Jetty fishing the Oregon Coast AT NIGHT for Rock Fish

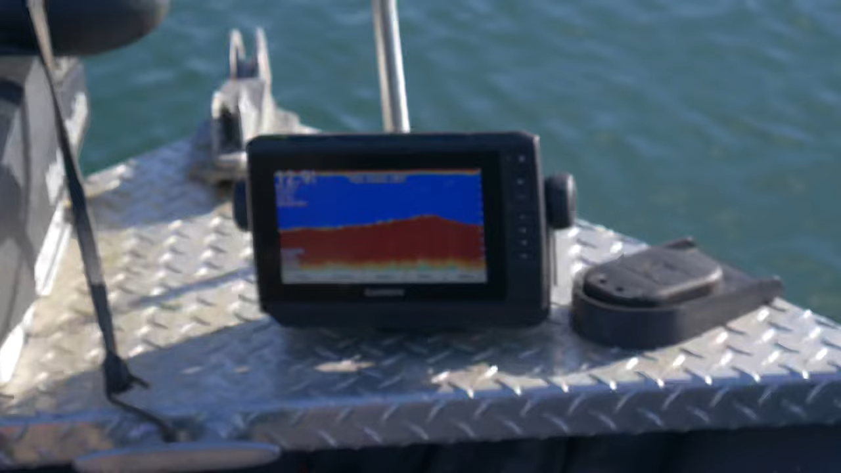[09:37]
All of that red on the bottom of the fish finder is all herring. Over there. Oh God, sea lions.